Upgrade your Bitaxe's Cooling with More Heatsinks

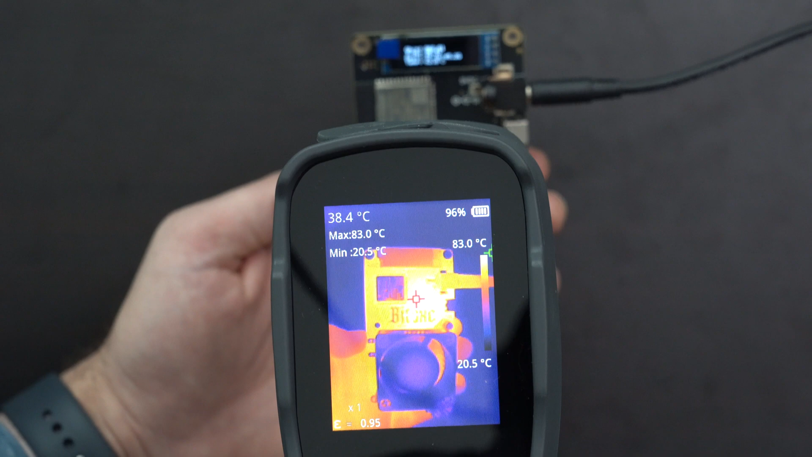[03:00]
On screen: spot 38.4°C, max 83.0°C, min 20.5°C, scale top 83.0°C, scale bottom 20.5°C
but now under a thermal camera to see the different temperatures and hot spots here on the bitaxe. Now, the temperatures that we see are going to vary, of course, from one copy of the bitaxe to the next,
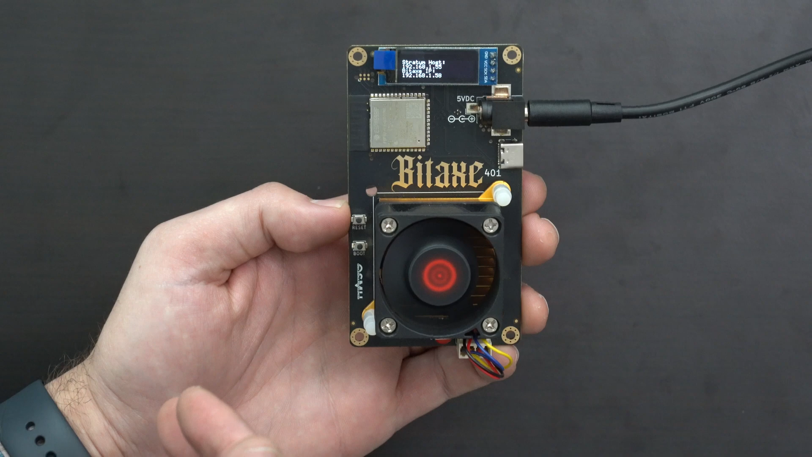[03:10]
as well as like how far you overclock it and how hard you push it and stuff, but let's go ahead and take a look at the different hot spots here, front and rear. Now, starting off here first with the front side of the bitaxe, it's been running up here for, I don't know, maybe 20 minutes or so, but you can see the maximum temperatures it's reporting are about 82 degrees Celsius,
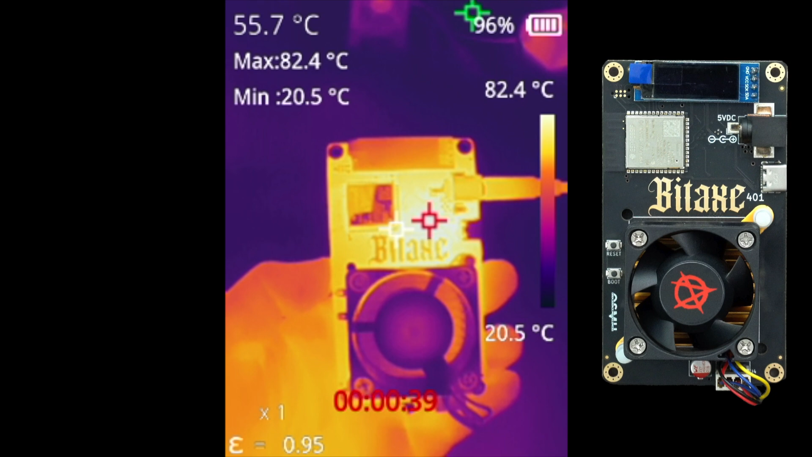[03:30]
On screen: spot 55.7°C, max 82.4°C, min 20.5°C, scale top 82.4°C, scale bottom 20.5°C
and that hot spot is just to the left and just under the input for the power supply. Now, I suspect, actually, the reason that's hot is because of what's going on here on the backside of the bitaxe. You can see the hot spot here on this side is what, just over 90 degrees Celsius. That's where we saw those two MOSFETs at the top that I'd pointed out earlier. Just underneath, if we use kind of like maybe the white indicator, it's telling us that's what, 70 degrees Celsius or so, 60 degrees, depending on where I point it. So that's getting hot as well, but if we move the white crosshair up, we can see it's getting closer to 90 degrees there, 91.
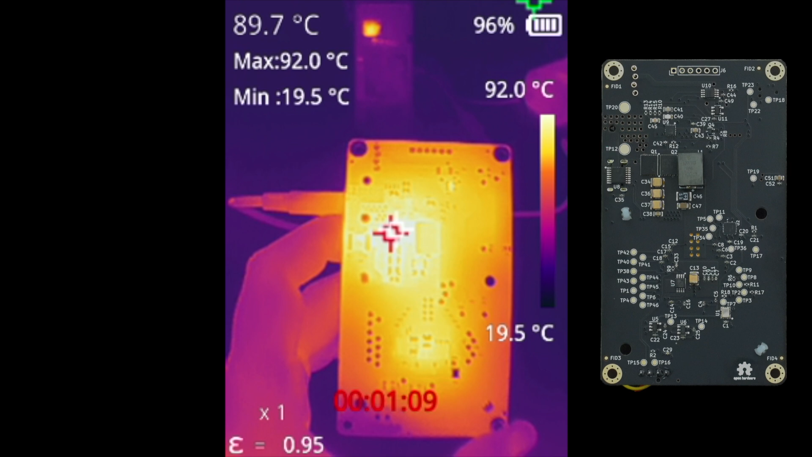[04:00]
On screen: spot 89.7°C, max 92.0°C, min 19.5°C, scale top 92.0°C, scale bottom 19.5°C
So that's definitely gonna be the hottest spot. What about maybe like this with the white crosshair? That one's at, what, 66 degrees. So warm, but definitely not as warm. Now, interestingly, if we move to the backside here where I've got the white crosshair, that's the backside of the ASIC. That's also pretty cool, too. That's what, 60, 62 degrees, kind of in that range or so, if I keep it steady. So it looks like definitely the hot spot that we're seeing is gonna be right up here where the white crosshair is, and the red one keeps pointing to. The red is like the hottest spot.
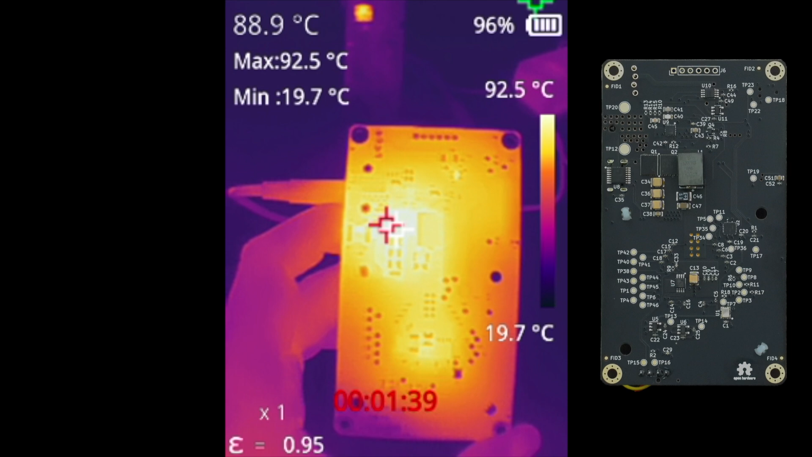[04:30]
On screen: spot 88.9°C, max 92.5°C, min 19.7°C, scale top 92.5°C, scale bottom 19.7°C
So this is definitely gonna be the area that we're gonna want to cool down the most, and I presume that's also why we're seeing the extra heat being generated here on the front of the bitaxe as well.
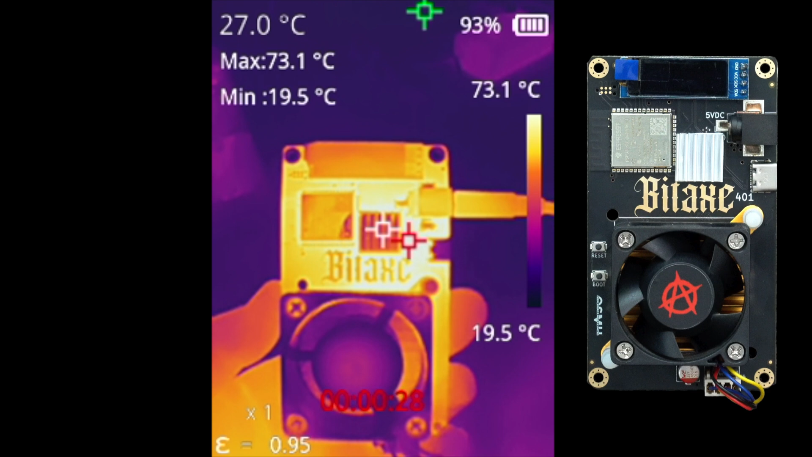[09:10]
On screen: spot 27.0°C, max 73.1°C, min 19.5°C, scale top 73.1°C, scale bottom 19.5°C
It is cooler than the rest. Like if we put our white crosshair on there, the temperature at the top left is what, 27 degrees Celsius. It's not actually getting all that warm. I don't know how well this front heat sink is actually able to absorb and dissipate the heat. And if I contrast this actually to looking at the rear, this is a big difference. You can look at this heat sink right up here, this top left one on the backside of those MOSFETs. If I put the white crosshair on there, this is what, 63 degrees or so. Definitely lower than the 90 from before. And I know this is on the heat sink and not directly onto the chips, but this one is definitely getting much warmer. I think this is a very useful heat sink to help keep those MOSFETs cooler.
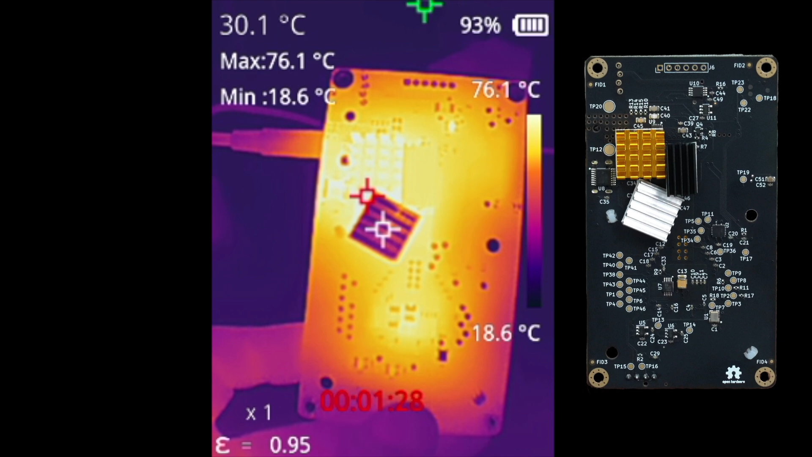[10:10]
On screen: spot 30.1°C, max 76.1°C, min 18.6°C, scale top 76.1°C, scale bottom 18.6°C
Definitely. You can see it's darker and it's cooler than the other ones. I suspect this is probably due to the fact that those contact points down there were so tiny. So only so much of the heat, I guess, can get transferred to the heat sink. Uh, but I would assume it's better than before, but, uh, it definitely looks like, uh, this one up here at the top is really pulling its weight. Now I know these are also different materials here.